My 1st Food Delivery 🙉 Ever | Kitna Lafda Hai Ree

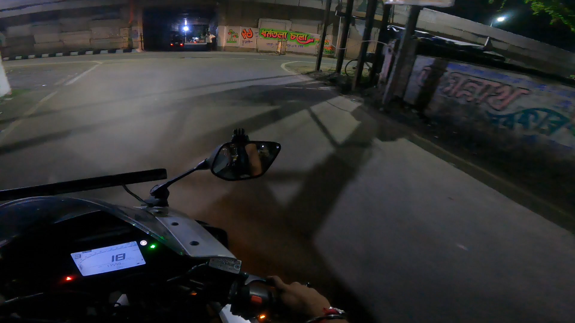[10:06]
अभी सड़क को देख के क्रॉस करते हैं, ठीक है, कोई दिक्कत नहीं है। अब यहाँ से हमें राइट लेना है।
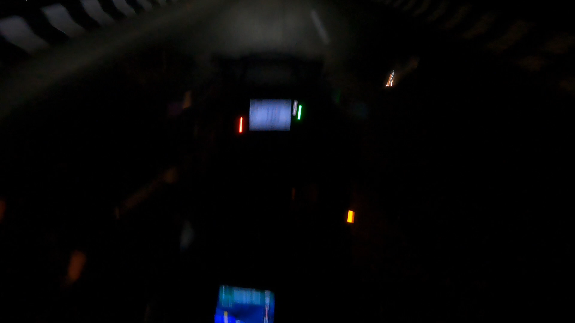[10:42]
यहाँ से मैं कृष्णनगर पर बहुत बार जा चुका हूँ, आप लोगों ने देखा होगा मेरे पिछले वाले ब्लॉग्स में, ठीक है। सो अभी चलते हैं गाइस,
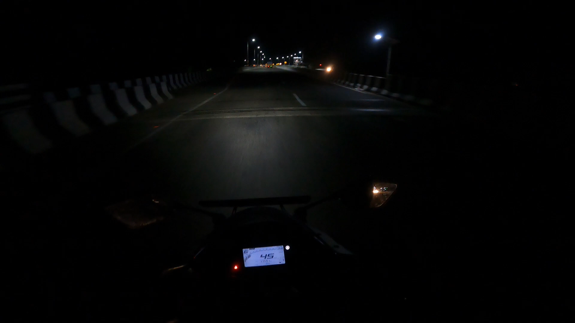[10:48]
जिंदगी का पहला जो है मेरा जो जोमेटो ऑर्डर है वो एक केक है मीवा मोड़ का, ठीक है।
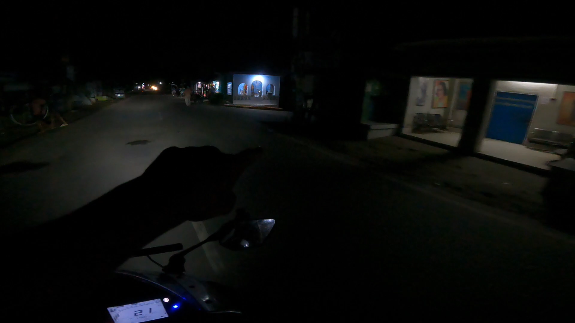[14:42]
यहाँ से इस रास्ते से मैं जाता हूँ आता हूँ, और मैं कहाँ मेन रोड से कहाँ जंगल के अंदर से कहाँ कहाँ से लेके आया मेरे को यार। बोला ना गूगल मैप, ये गूगल मैप